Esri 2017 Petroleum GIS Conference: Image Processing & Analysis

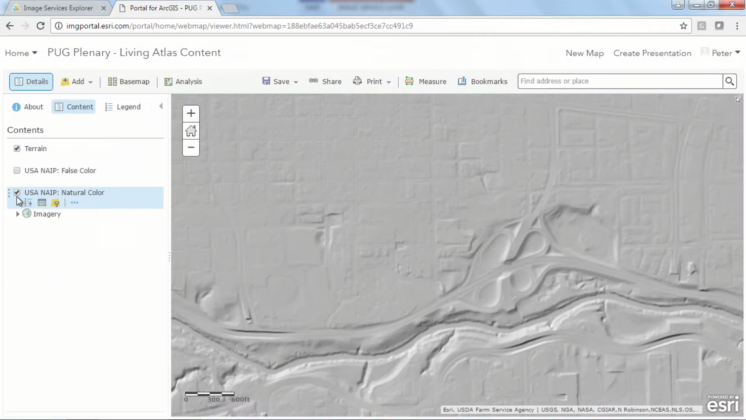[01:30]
global terrain models at varying resolutions. You can see here in the Houston area, it's actually very high resolution. But you can also add other data.